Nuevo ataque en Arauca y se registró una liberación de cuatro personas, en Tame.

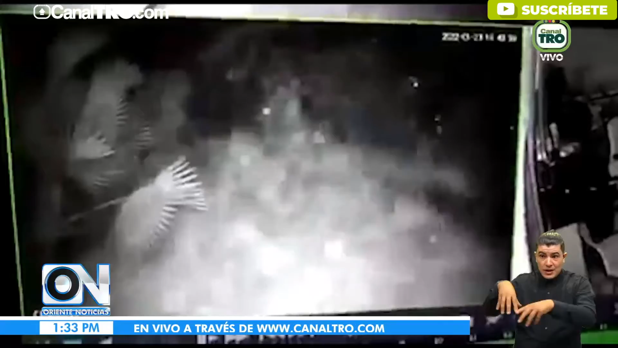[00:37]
Sobre las 6 y 40 de la noche, detonó un artefacto explosivo que fue dejado a las afueras de una empresa en la capital de Arauca por dos hombres que se movilizaban en una motocicleta en este sector de la ciudad.